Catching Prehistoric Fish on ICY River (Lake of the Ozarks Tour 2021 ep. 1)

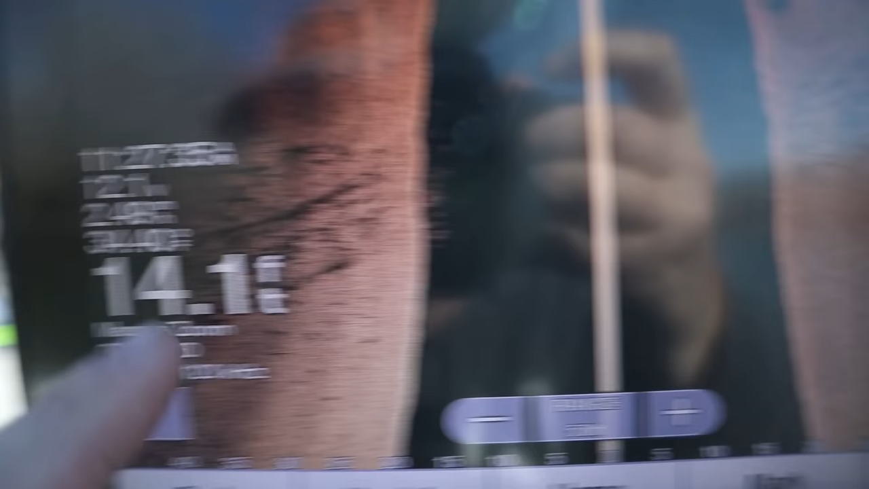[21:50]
I was just... There's a piece of lay down out here.
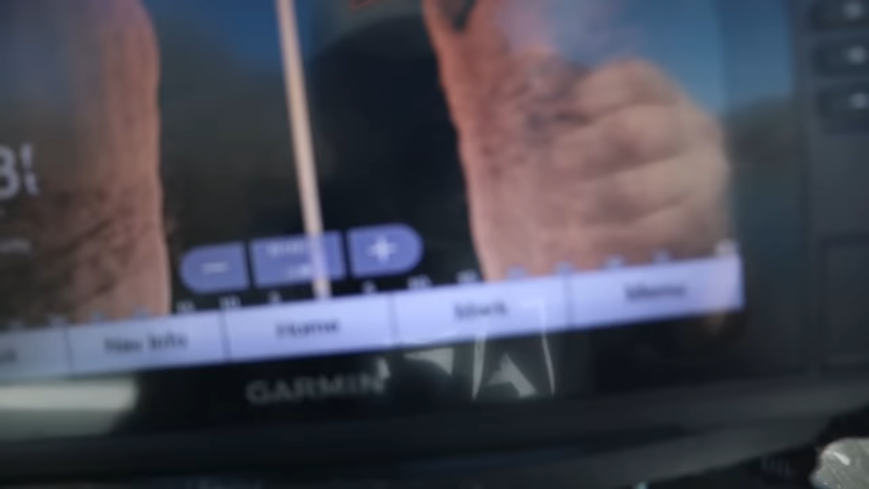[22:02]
And, as you can see, there are fish stacked up all over the place back there.
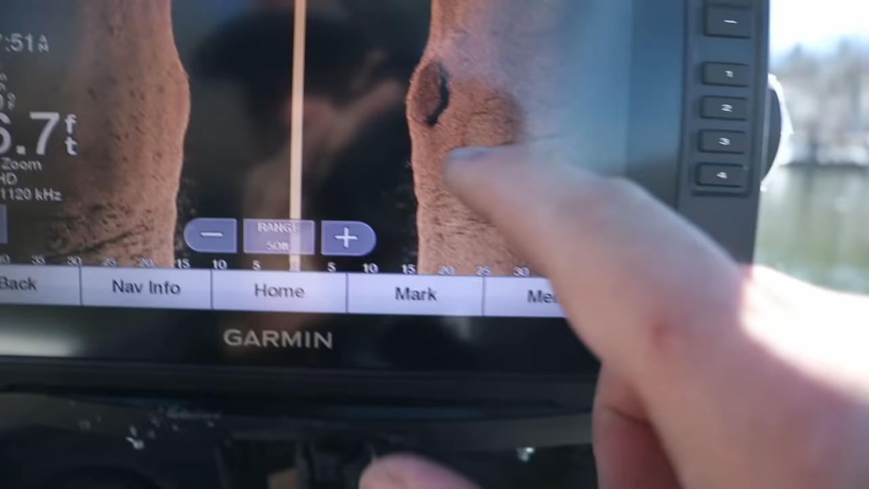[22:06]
Let's back up a little bit.
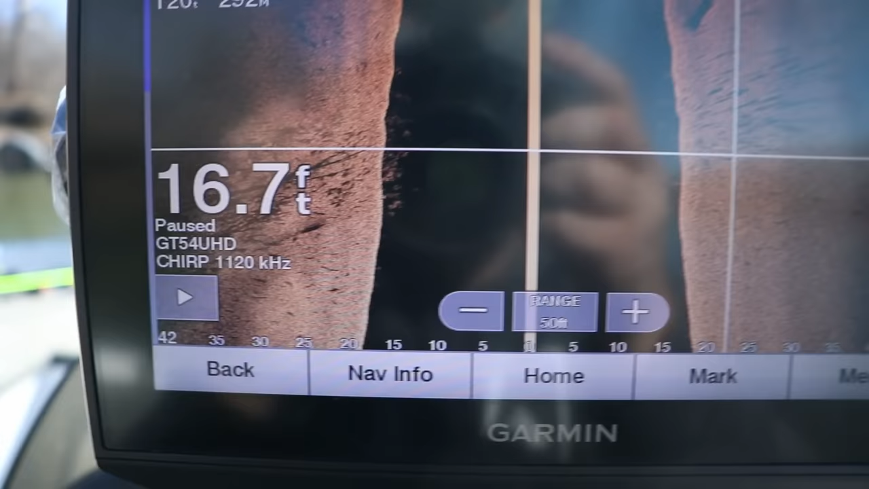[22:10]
On screen: depth 16.7 ft
All right.
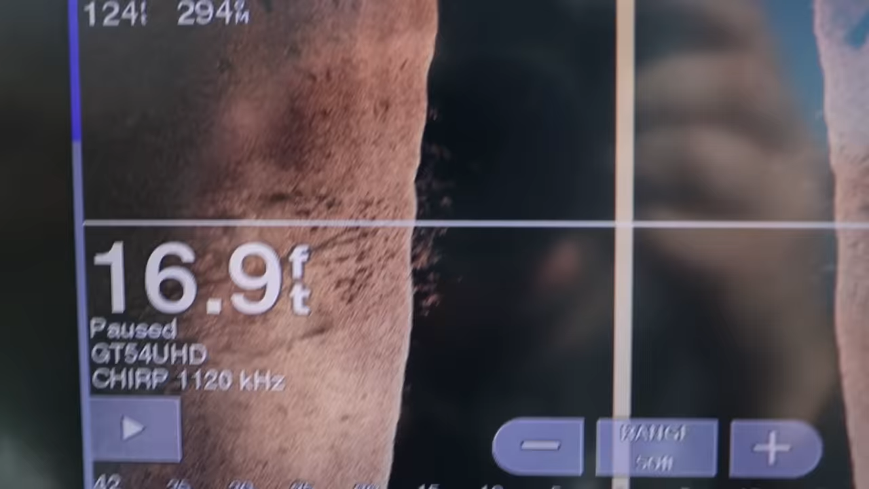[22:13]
On screen: depth 16.9 ft
Yeah, there are fish stacked up all over the place by that tree.
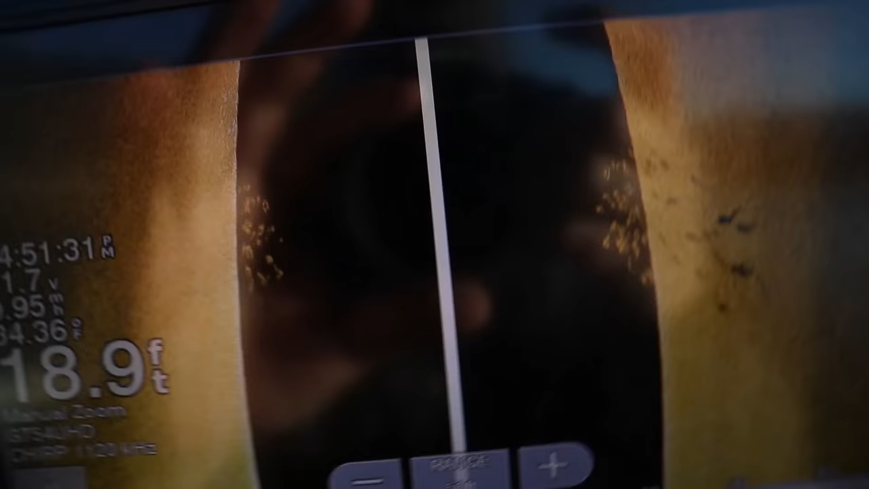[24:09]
On screen: depth 18.9 ft
How do I go this way with it? There you go. Yeah, there's a ton of fish down there.
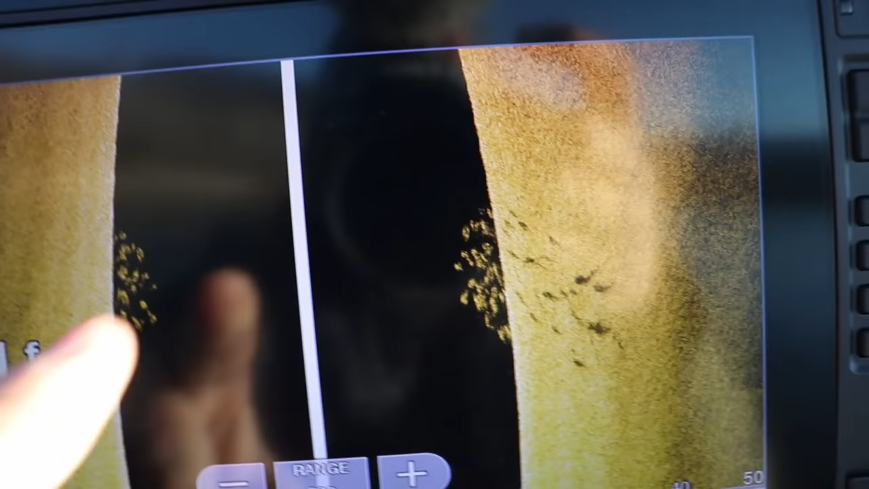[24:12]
But I think...
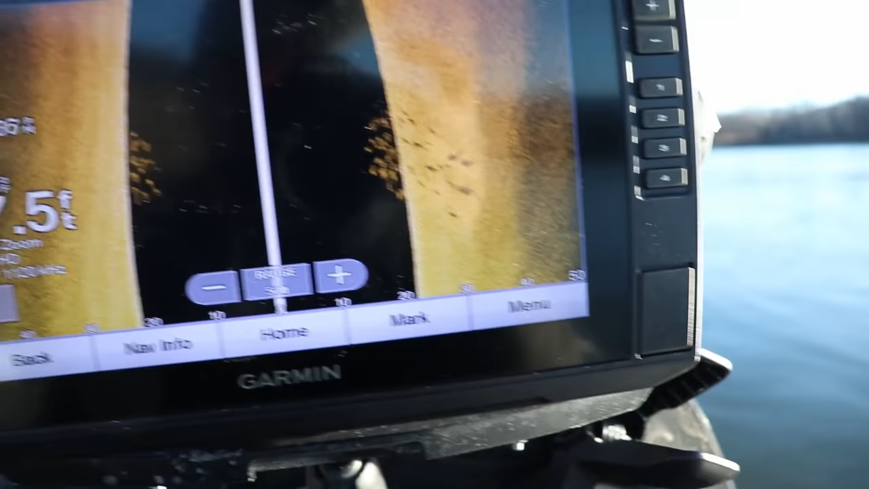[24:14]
I think a lot of them are just big schools of Asian carp. Or spoonbill.